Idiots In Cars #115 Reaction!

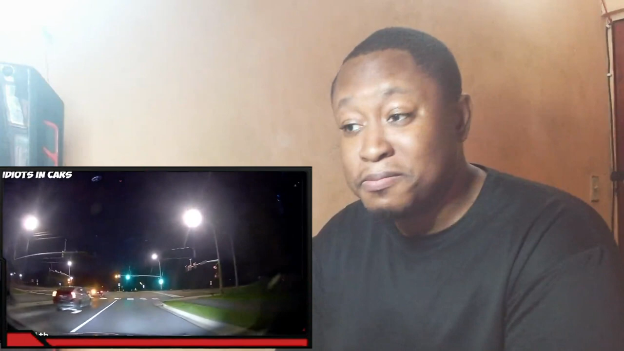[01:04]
oh yeah i thought you had the green i did have the green what the fuck that does that's a jackass yep yeah call the cops